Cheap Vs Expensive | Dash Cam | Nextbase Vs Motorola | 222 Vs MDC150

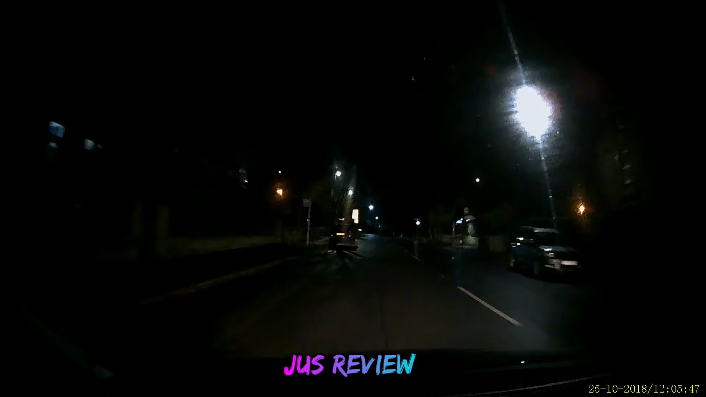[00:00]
so here we're going to take a look at the motorola mdc 150 i've sped the footage up to save us time this is the general quality that you're going to get on a night granted this is on two different nights so we're going to do a comparison between the motorola and the next base i particularly didn't see much difference but one difference is definitely for sure is the price the next base is much more expensive than the actual motorola and it does pretty much the same job so you can clearly see number plates in this environment even though it's nighttime
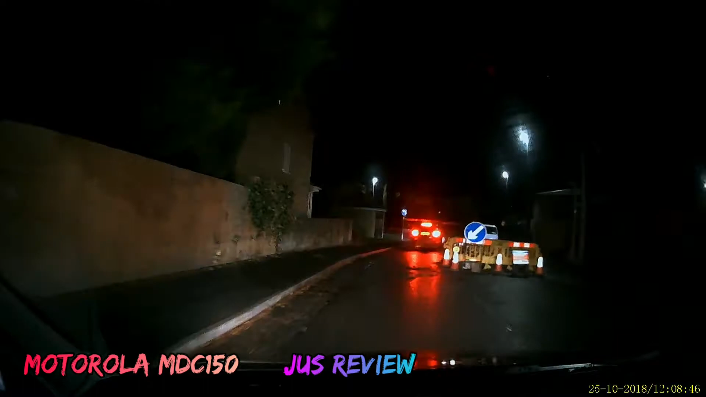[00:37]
well easy to use and the footage is reasonable in my opinion so let's take a look at the next base this is what the next base's quality looks like
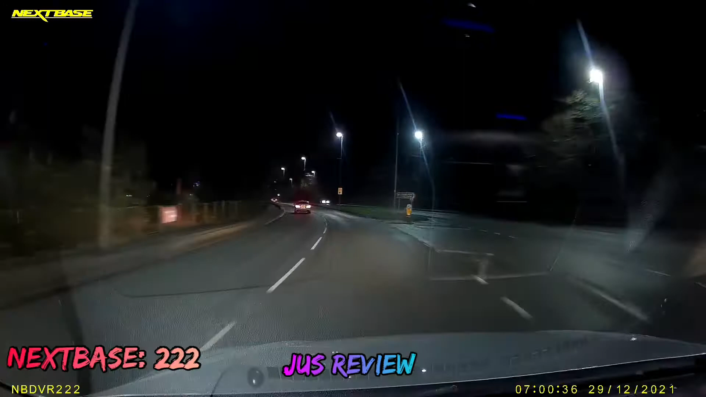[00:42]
i didn't think that the price justifies the quality so this slightly may look better i mean it's in a much more brighter environment it still is at night time however in my opinion i'm gonna return this product i'm in the process of returning it and i will go back to using the motorola brand i think it's a better quality for for the price anyway so this is what you're going to be dealing with when it
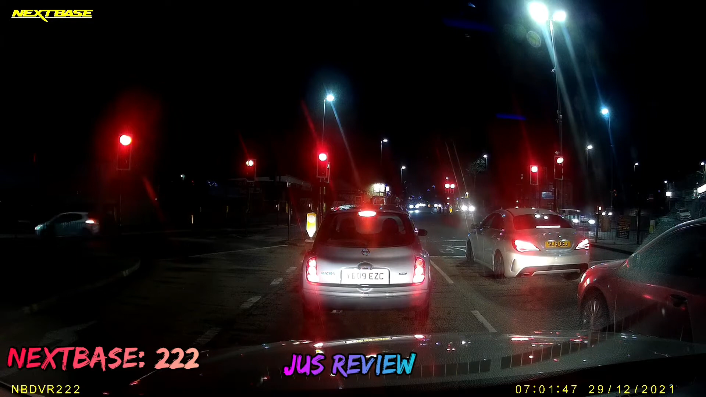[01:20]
the way that visibility is seen as well but what do you guys think would you go for the cheaper brand that does pretty much the same job which is the motorola or go for the next base which is the more expensive brand and gives you slightly better clarity it's your choice guys i've just put the video together for you guys to make the decision myself i'm gonna stick to the motorola for now so stay safe guys and thank you for watching